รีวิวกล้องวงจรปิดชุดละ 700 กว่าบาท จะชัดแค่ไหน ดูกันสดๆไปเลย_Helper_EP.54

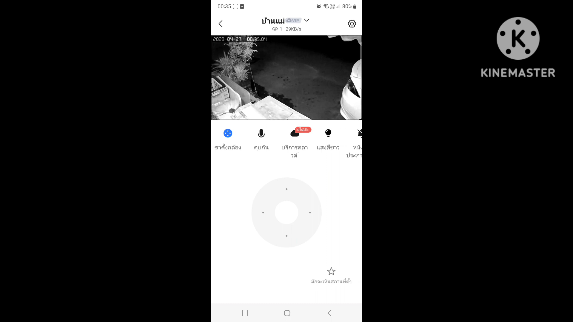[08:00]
เราสามารถเปิดไฟหน้ากล้องได้นะครับนี่ครับ เพราะเวลาเราเปิดไฟหน้ากล้องก็จะชัดขึ้น แล้วก็เห็นเป็นภาพสีครับ
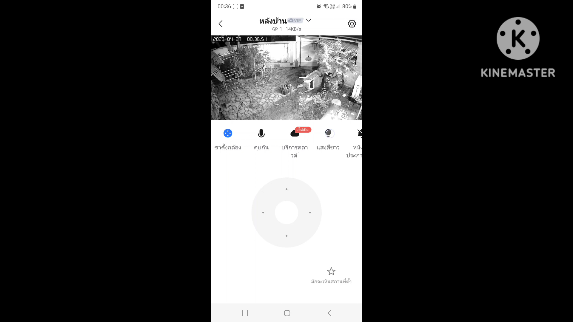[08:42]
เปิดไฟหน้ากล้องนะครับภาพก็จะกลับมาเป็นสีอีกครั้งครับ แต่ส่วนใหญ่ก็จะไม่